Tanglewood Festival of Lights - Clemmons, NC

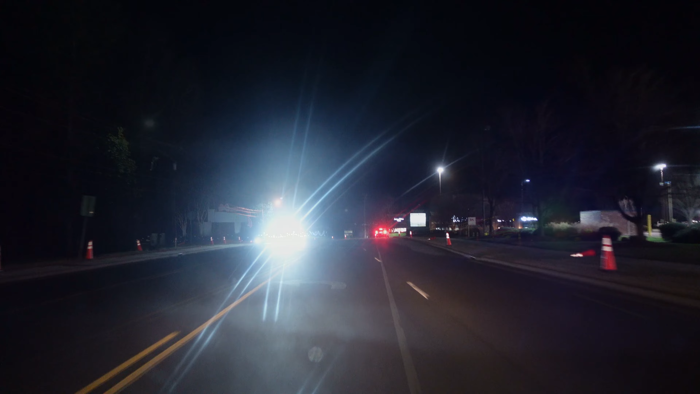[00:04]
Okay, turning in now to the Tanglewood Festival of Lights.
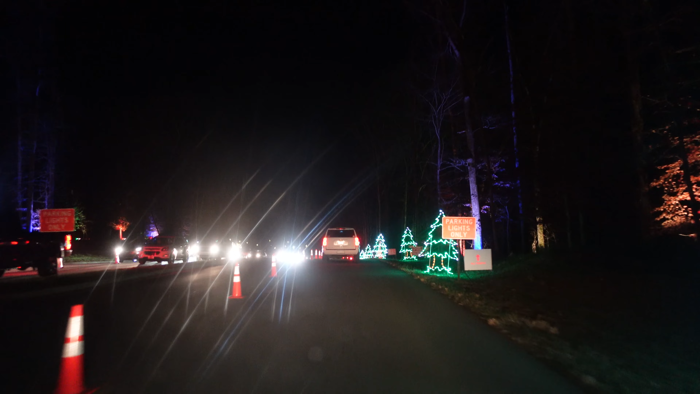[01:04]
Last year we had a dash cam mounted, and which does really good during the day, but at nighttime, not so much. The lights looked terrible. They were grainy, blurry. So we now have our main camera mounted to the dash tonight. Now this little thing we're doing here, this is actually before you pay to get into Tanglewood. This is the way they get the traffic off the highway.
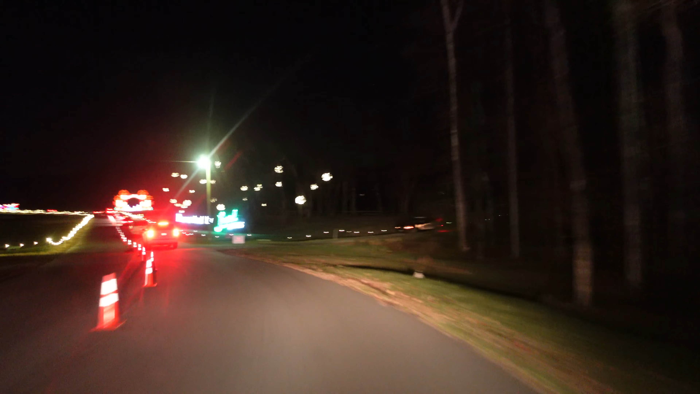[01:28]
You used to would sit out on the highway for an hour, hour and a half, and traffic was just backed up for hours.
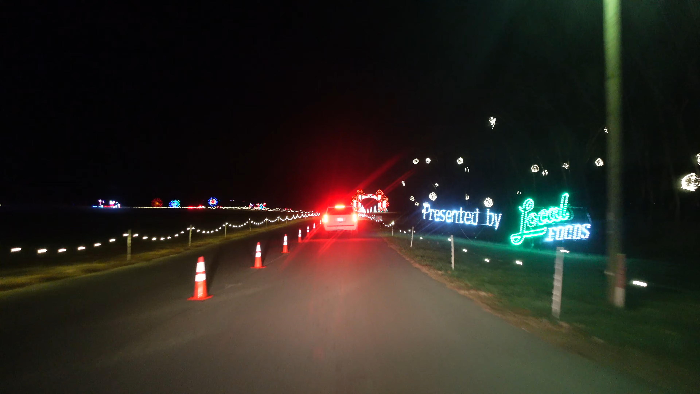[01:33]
Mm-hmm. So now they divert you through this field, and we have to circle all the way around it.
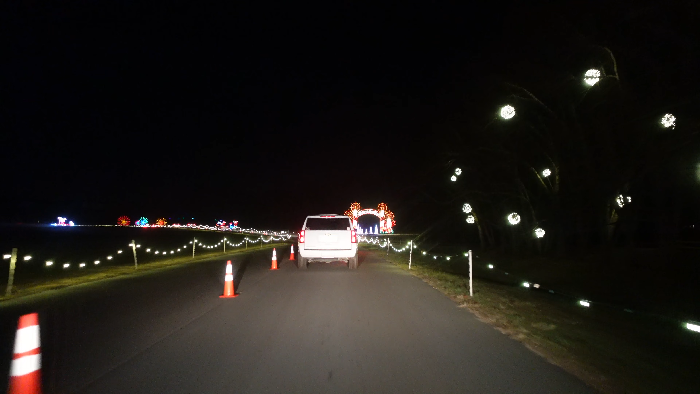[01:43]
And you can sit here for 30 or 45 minutes too, but at least we're not on the main highway. If you can, go slow by that candle thing. I'm gonna get a picture of that. That's pretty, if you don't mind. I sure will. We got one car behind us though, so. I might can actually pull off. It looks like somebody else has. Okay, that'd be perfect. So let me try that. I guess they do it for that reason. I'm sure they do.
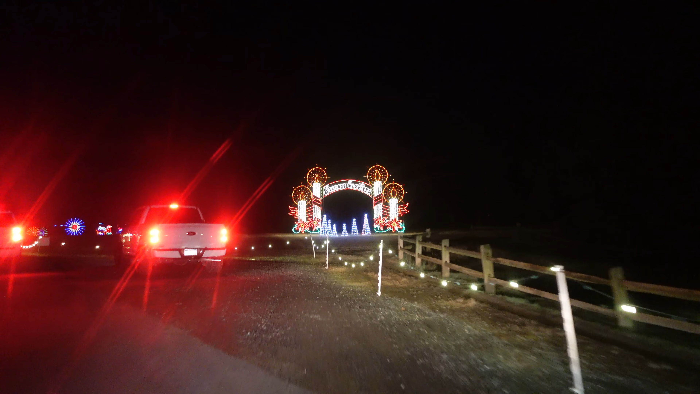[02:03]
We're on a dirt road now, so pardon the shakiness of the video.
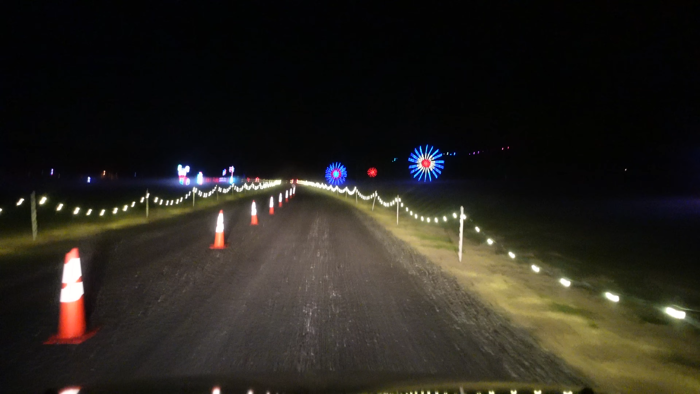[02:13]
Out there, you got that tree, and if you can see the line of traffic over behind it, that's where we have to go.
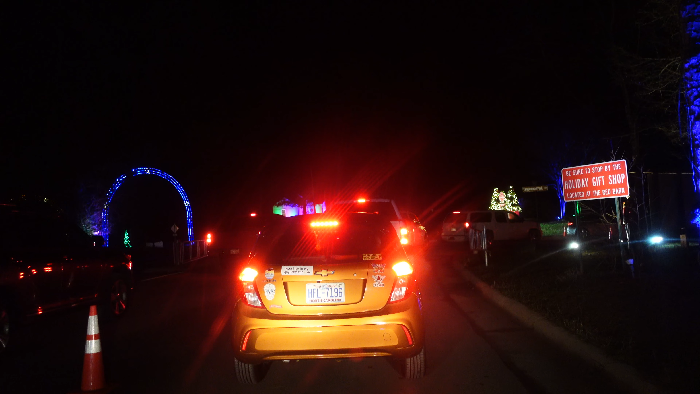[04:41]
This red and white sign on our right. Be sure to stop by the holiday gift shop located at the Red Barn. That's about halfway through the park. You do want to stop there. They got a lot of neat locally made crafts. Candies, breads. All sorts of fudge. Stuff. Fudge. Last year we got some breads, didn't we? I got like an orange. And I got a cranberry bread or something like a that. A chocolate chip pumpkin. It was a mini loaf. It was yeah, really mini good. Loaves. That was it. But you can get bigger ones too. All kinds of neat little stuff in there.
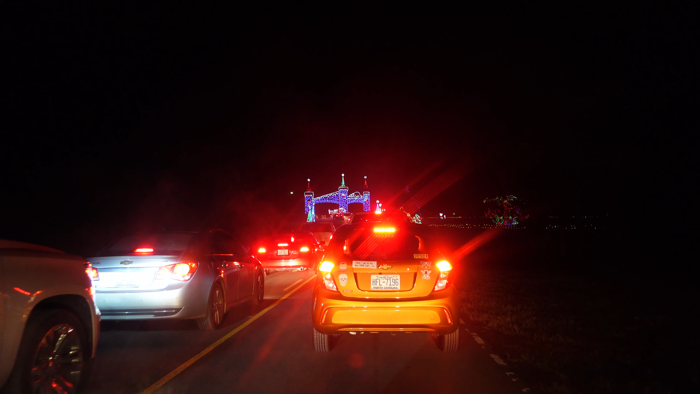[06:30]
So anyway, we're getting ready to enter in. Now, what a lot of people typically do is kill their headlights once they get through the area where you pay. So we're going to do that too. You don't really need your headlights because there's enough other cars around you. Even just them hitting their brakes and then the lights of the...
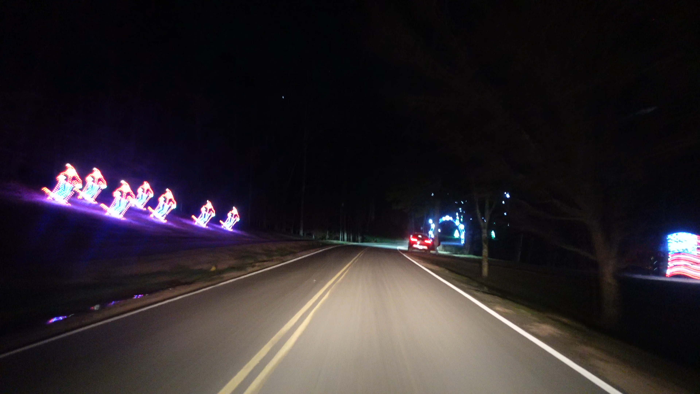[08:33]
All right, we are in, and as you see, the traffic really does kind of thin out after that. So now we're going through an area of snowflakes. We're getting ready to. Are you going to put the park lights on? Oh, yes, let me do that. There we go. Folks, it is snowing. In fact, they're saying we might get a little bit next week. Yeah, that's supposed to get really, really cold. We're supposed to have highs in the 20s this time next week and lows in the upper single digits.
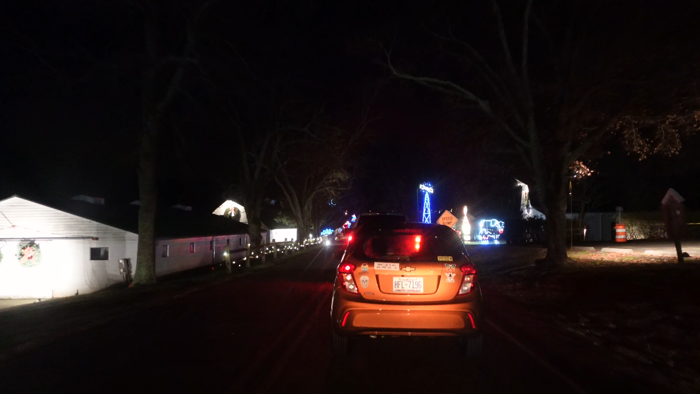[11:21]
It's not brutally cold tonight, but it's probably dropped into the, I'm going to say, upper 30s maybe. Oh, yeah, I'm sure, probably. It was starting to get cold when we come out of the restaurant, so. Mm-hmm.
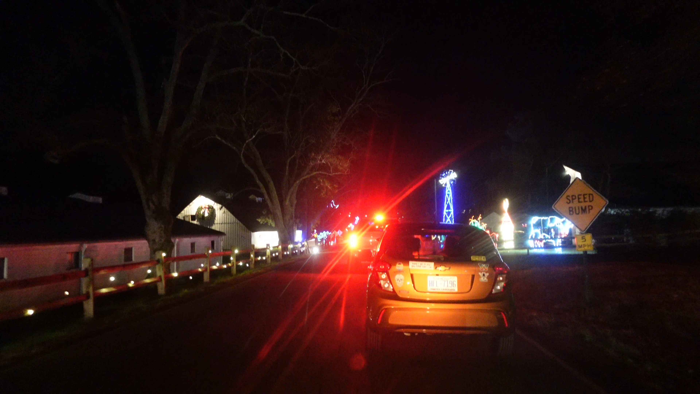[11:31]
Got a milk cow over here. In the barn. Yeah. Chicken house. Windmill, corn stalks. Pig. Pig.
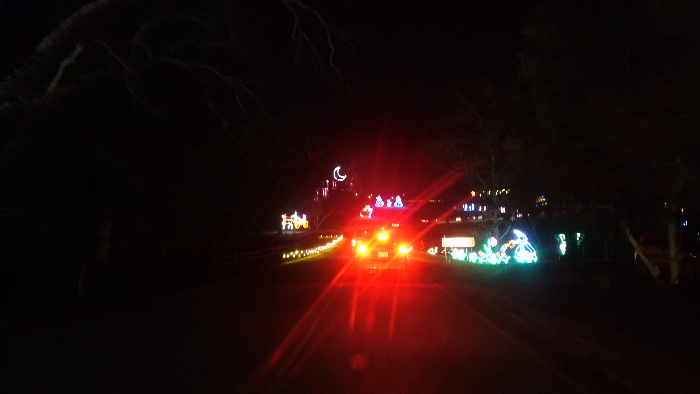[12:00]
Now they remember they didn't that one bird that wasn't a peacock. They would, if they didn't want that bird around, they'd do their tails out and kind of they'd shake them, shake at the tail at. I never seen anything like that before. It's like, I'm big and bad. Back off. Got a lady over here watering her flowers. Her flowers. So we got some southern ladies up here in their dresses.
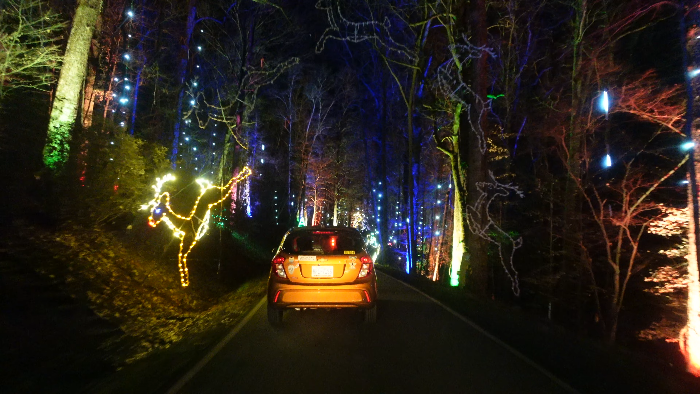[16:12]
Oh, yeah, that's what it is. Sleet. Right. It's kind of neat through here. It's almost like, I don't know how to describe it. It is neat, though. Yeah, I know what you're saying, though. It's like I feel the word you're trying to say. I just can't think of what they are. Just like a lit up forest, kind of. I don't know. Like you're in a dream or something, maybe, or like a fantasy world or something, I don't know. Sometimes I know what I'm thinking, but I don't know how to say it.
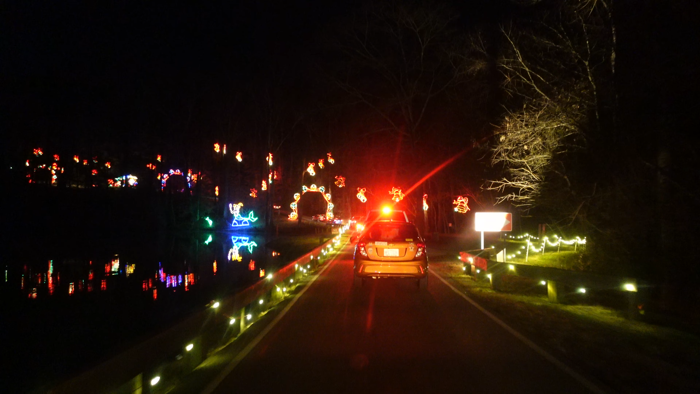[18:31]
Yeah, it's down a pathway or something. But they do have restrooms, Yeah, it's the little. Yeah, not like what you would think of a restroom. Yeah. But we're getting ready to go through the bell area now, so we've got our windows down, and we're going to hopefully, we got our music turned off. Hopefully, we're going to be able to hear the bells chiming. We'll see. I don't hear them yet, do you? Not yet. But the sign does say, what does it say? It does. It says windows down to hear the bells. Yep. I'm starting to hear them now. Don't know if the camera will pick them up. But we'll be quiet.